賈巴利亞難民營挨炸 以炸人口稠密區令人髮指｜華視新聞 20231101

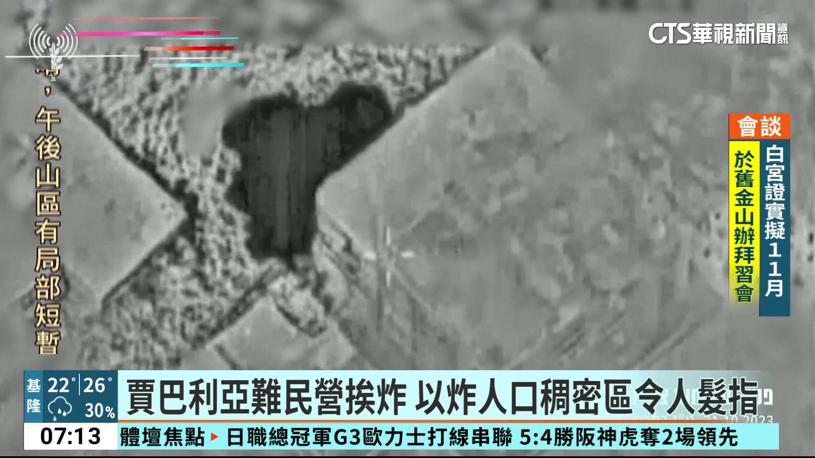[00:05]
31号，以军轰炸贾巴利亚难民营，影像显示弹着点窜起巨大的火球。